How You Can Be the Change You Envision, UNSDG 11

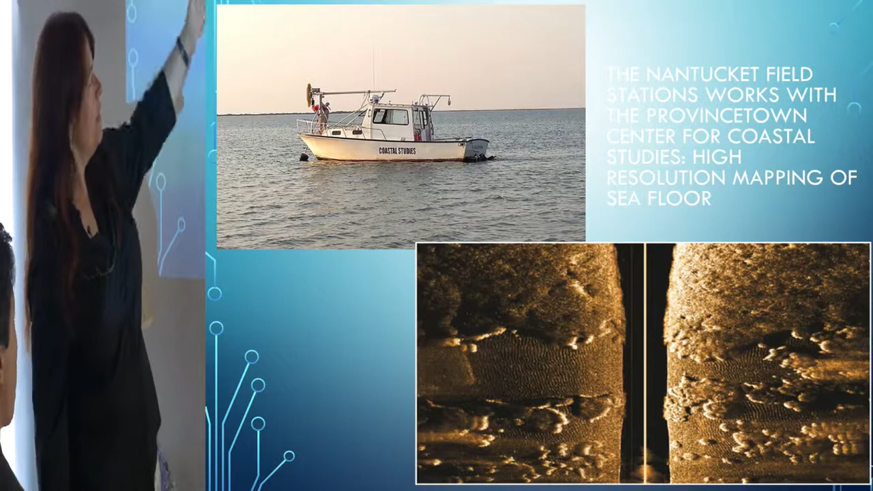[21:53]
It's got a really great sonar and it's going up and down the coast and doing these imaging of oyster beds and eel grass beds under the water. And so a lot of what I do is provide money or time or connections for scientists so they can get data that we can then use for policy. So almost everything I do is policy oriented, which I think is really important. If I get a lot of cool data and I just hide it, you know, or share it with my three students, then it doesn't really make a difference. Next. This is what 90% of our life is doing is this water quality measurement.